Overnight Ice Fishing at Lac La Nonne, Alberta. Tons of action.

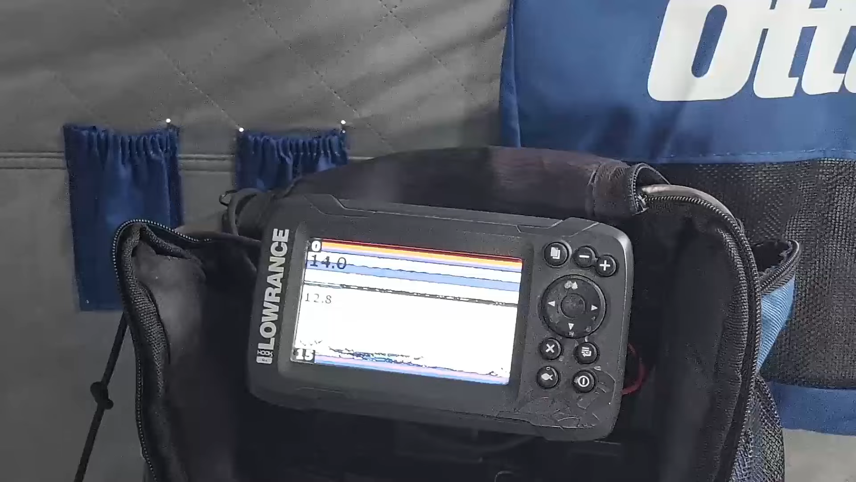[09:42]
Oh, I just missed him again, I think, guys. Let's see if he's on there.